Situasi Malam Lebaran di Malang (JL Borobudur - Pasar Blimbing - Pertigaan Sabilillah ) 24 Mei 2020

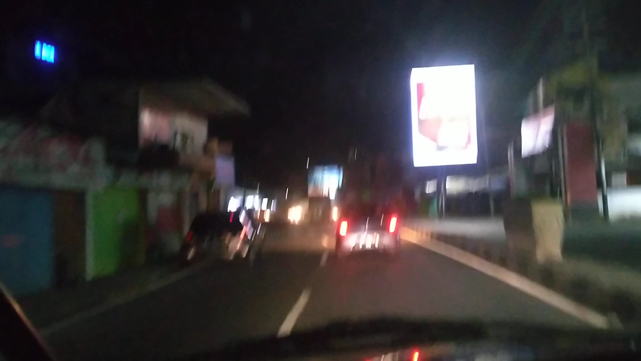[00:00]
menuju daerah Jalan Borobudur. Apa? Jalan Borobudur ini depan Universitas Utama.
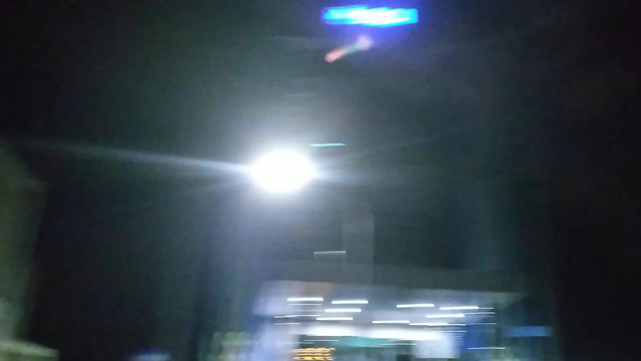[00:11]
Ini BCA.
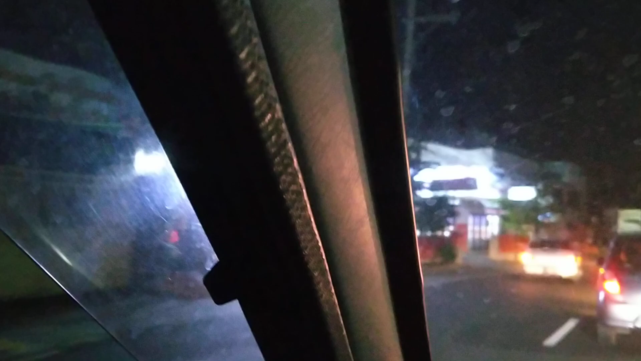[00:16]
Pasar Belimbing. Yang beli sayur, yang beli sayur, apa banyak yang buka? Pasar Belimbing.
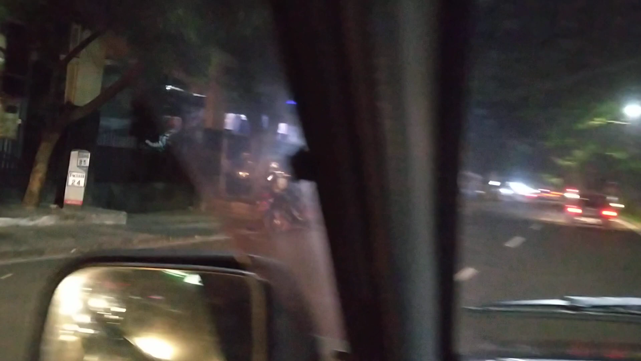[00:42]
Kita lihat apakah buka Pasar Belimbingnya.
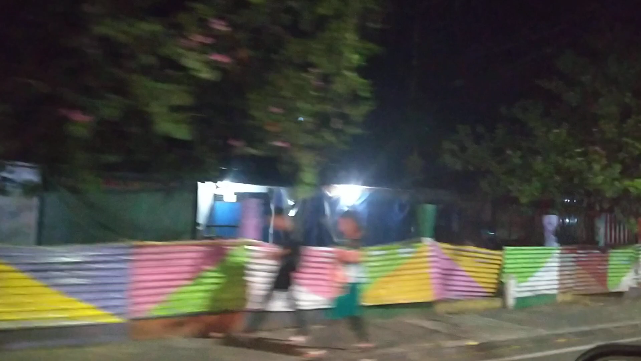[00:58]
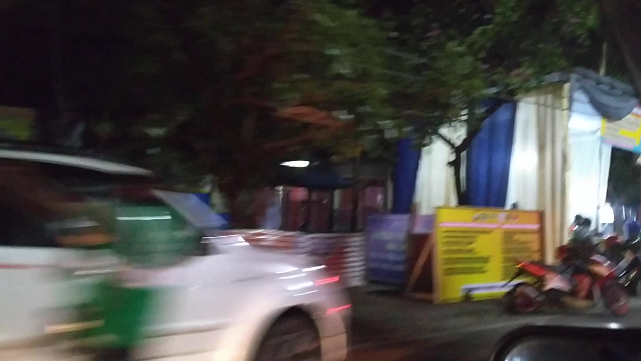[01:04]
Apa itu yang melijo ya? Oh ada itu ternyata. Ternyata terlalu kencang.
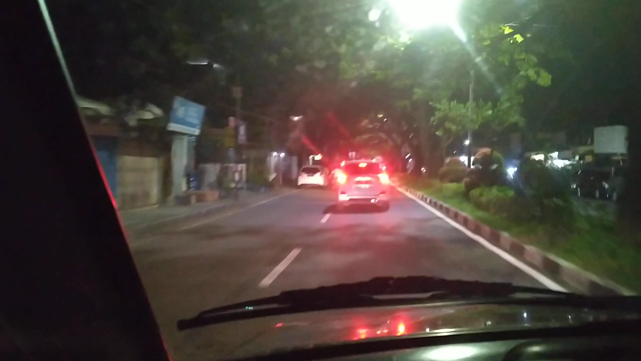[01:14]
Gak apa-apa. Yang lain saja. Anda belum beruntung. Itu pos pos pantau. Kita di petikan sabilillah.